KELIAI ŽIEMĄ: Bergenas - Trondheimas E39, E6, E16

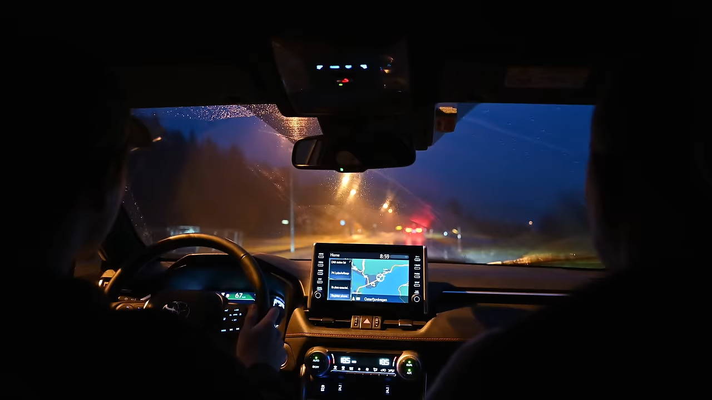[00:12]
Taip kad mes dabar važiuosime per kalnus ir apačioj važiuosim. Žodžiu, dabar pradėjom važiuoti E39 keliu iš Bergeno.
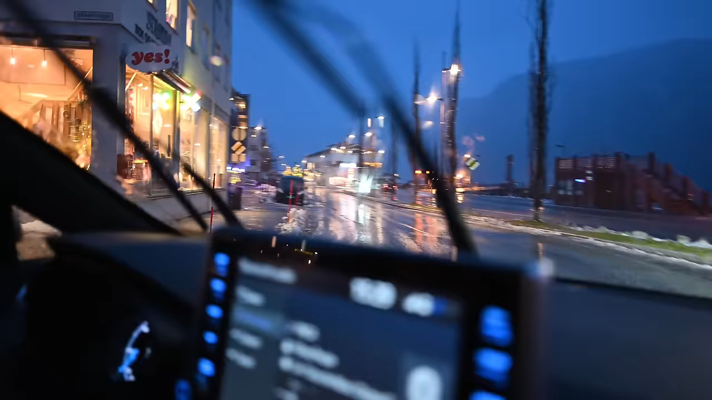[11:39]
Pasipuošęs kažkur, ne čia nusukom, ar teisingai? Oi. Ai, čia mes į keltą jau atvažiavom dabar. Jo, bet mes pravažiavom
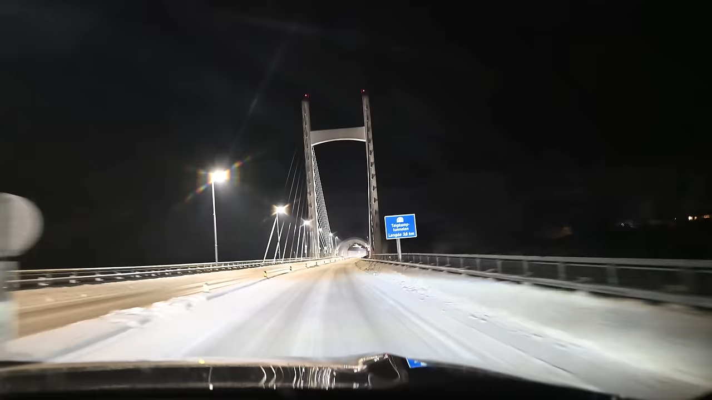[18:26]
Taigi Lillehammeris kairėje pusėje. Čia labai šalta, šalčiausia visoj mūsų kelionėj. Šalčiausia vieta Lillehammeris, -6 laipsniai. Bet kelias užtat puikus. Kylam, bet vis dar kylam. Ties Lillehammeriu iš E6 kelio nusukom į dešinę. Nepamenu, koks čia yra kelias, bet dabar kylam į kalną. Tai nuo jūros lygio praktiškai kylam jau 500 metrų, jau virš 500 pakylam.
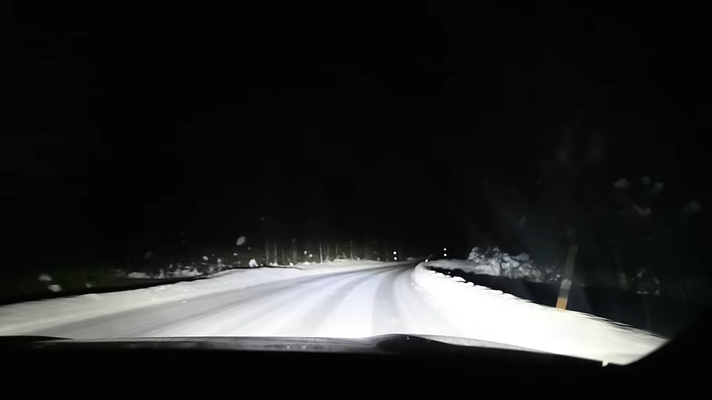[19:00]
Kelias tik nuvalytas, visai nepabarstytas. Visi tie valstybinės reikšmės E6 ir greičiausiai bus E16, jie prižiūrimi yra, nuvalyti ir galima važiuoti tikrai. Bet va, tokie va, apvažiavimai, nutrumpinimai, kur reikia nukirsti biškį kelią tais mažais keliukais, tai jie tik tai nuvalyti yra.